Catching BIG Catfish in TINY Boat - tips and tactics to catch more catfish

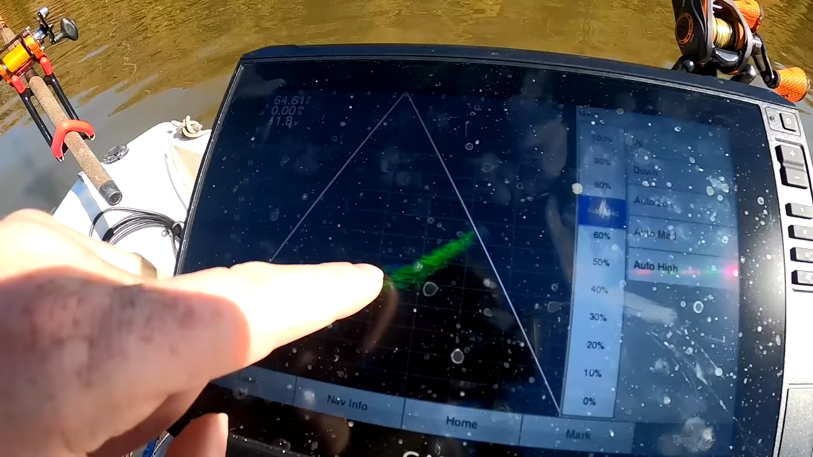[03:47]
see this little thing wiggling around down there that's my bluegill big old catfish
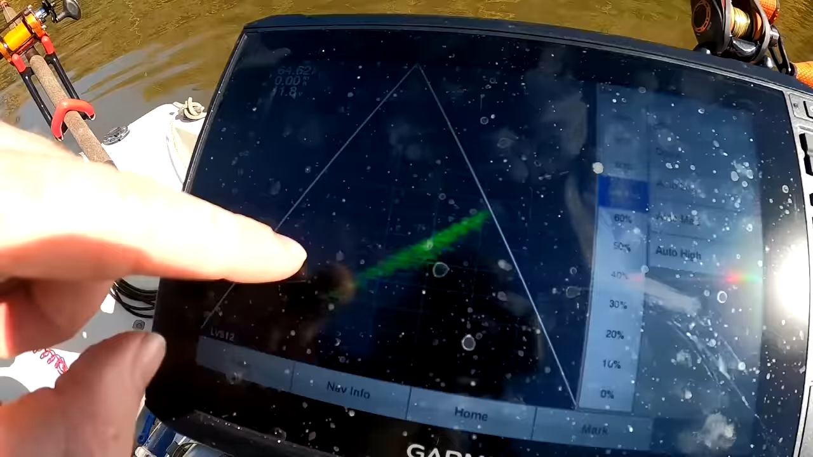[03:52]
comes and grabs that i'm going to actually see it on my live scope you know it's the middle of the day and so the fish aren't running around as aggressively as they would be
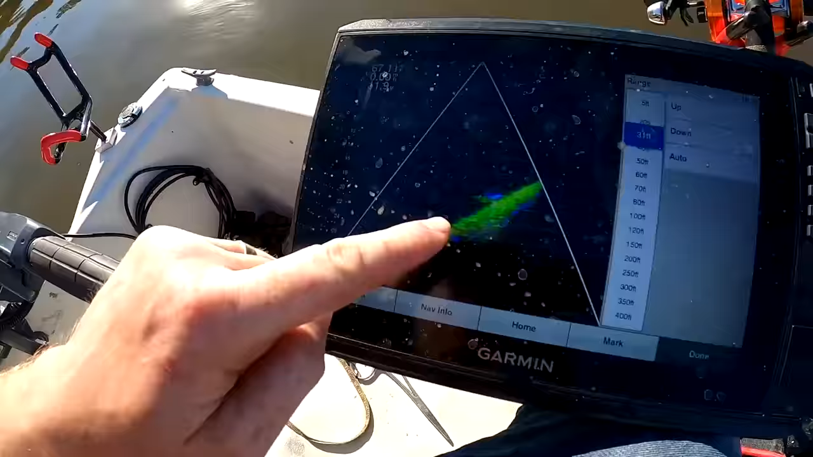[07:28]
oh look at this right there there's big boy right there
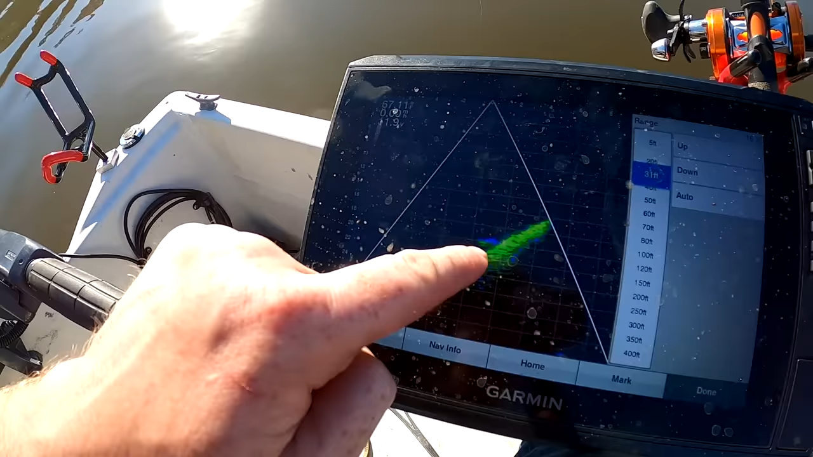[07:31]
big flathead let's drop another bait
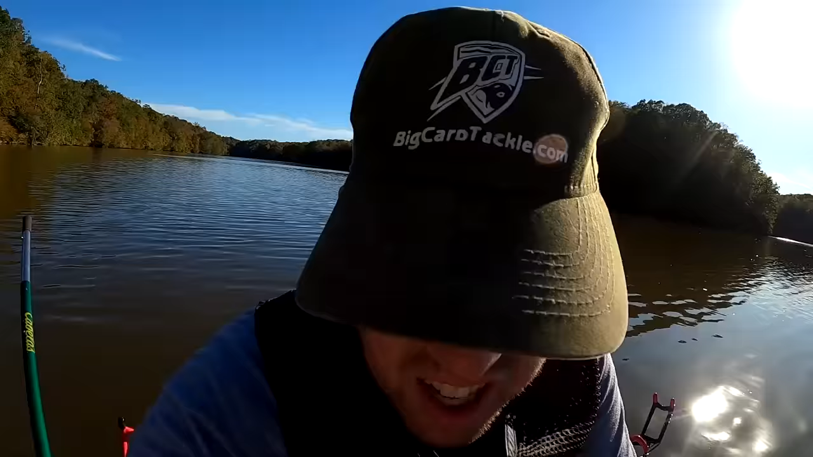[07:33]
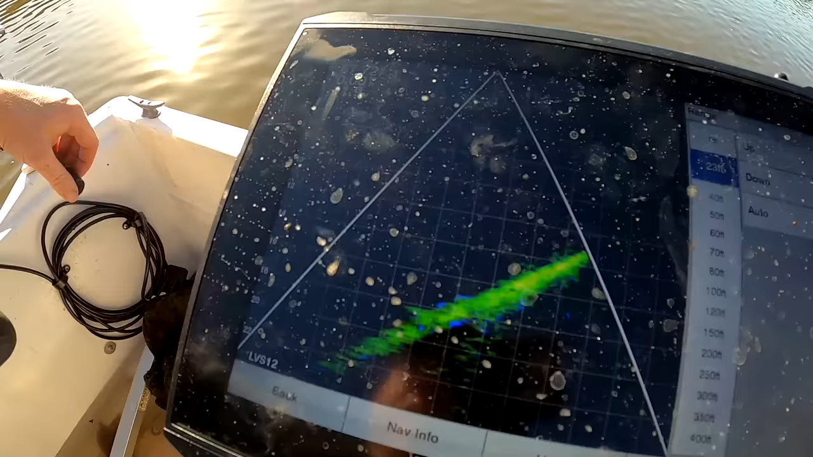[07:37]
that's my bait right there you see that
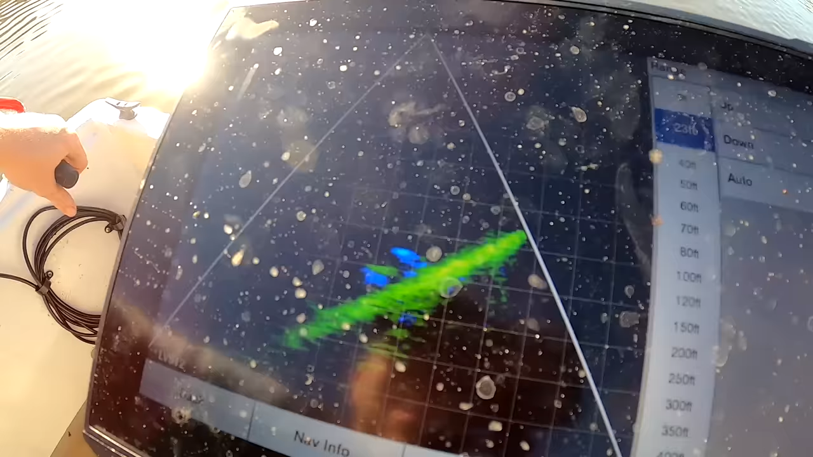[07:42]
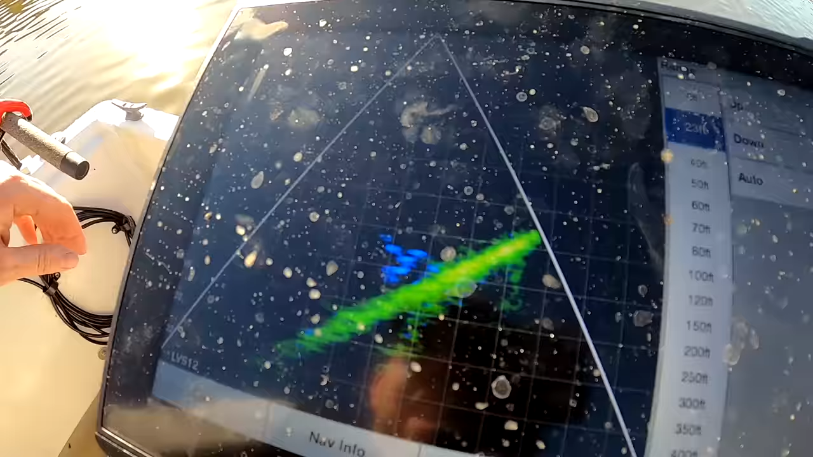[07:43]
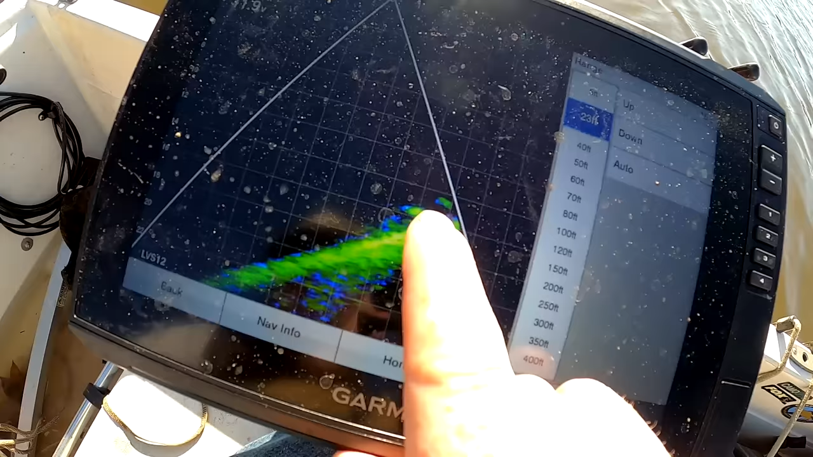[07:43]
it's my lead my bait there's a couple more catfish right there see them
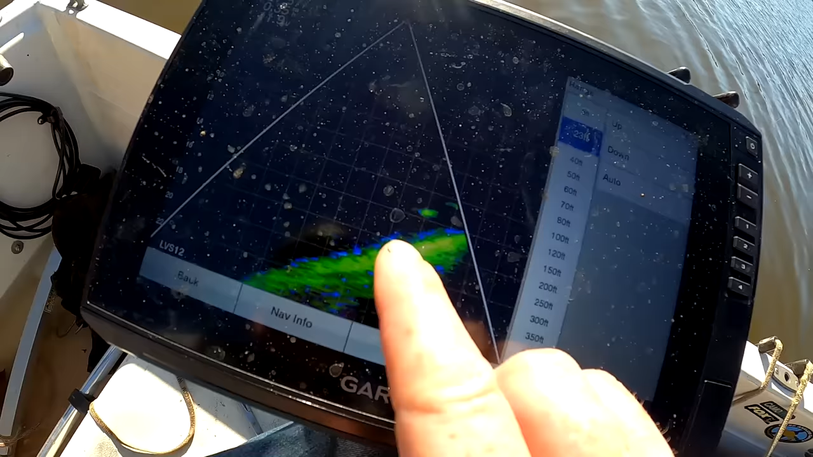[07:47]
the one that's kind of fuzzy is that's one that's off to the side a little bit